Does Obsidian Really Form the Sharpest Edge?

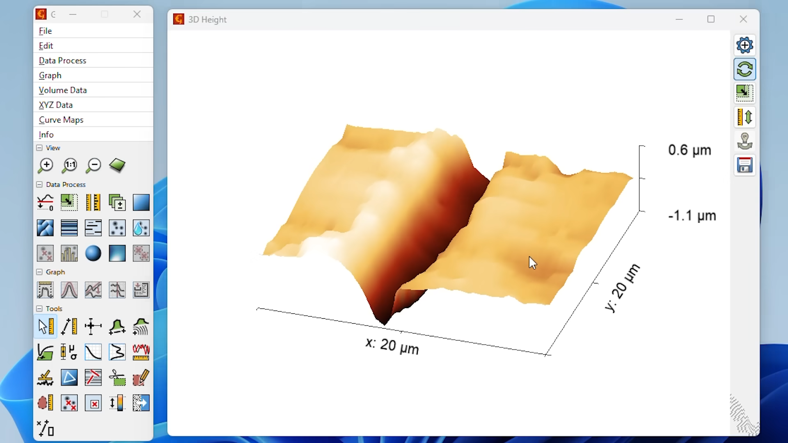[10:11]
Here's a 3-D topographical representation of the razor imprint followed by the obsidian.
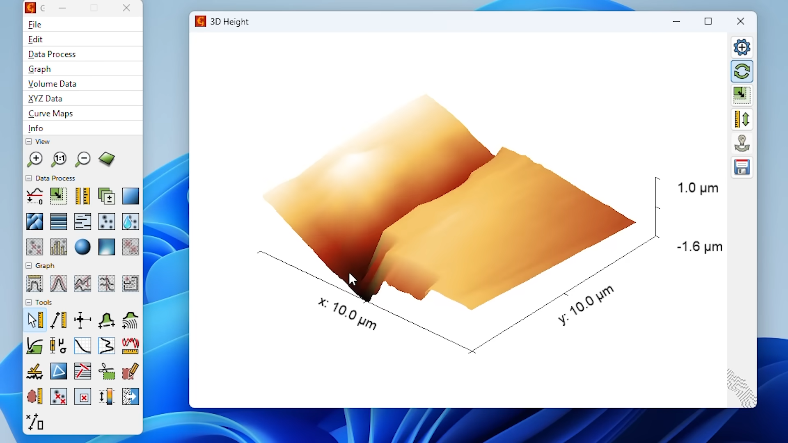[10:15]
If we plot the razor blade first, the cross section looks something like this, complete with three sigma confidence intervals shown by the light blue regions.